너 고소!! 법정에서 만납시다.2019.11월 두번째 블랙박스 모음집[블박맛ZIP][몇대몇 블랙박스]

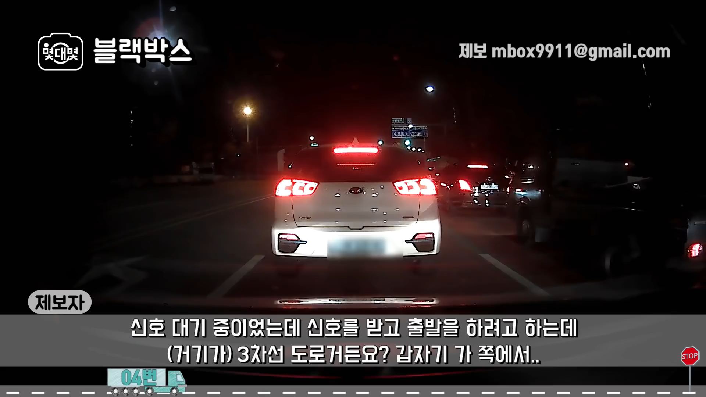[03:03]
갑자기 갓 쪽에서 응? 어? 어? 저거 들어가는 거야. 그렇죠. 생방송도 하나 나오거든요. 길이 작은 게 하나 나오는데 아마 그쪽으로 가려고 했던 차인 것 같아요. 아무리 바안이고 이게 보행자가 없더라도 조심해서 우선을 하셨으면 좋겠어요.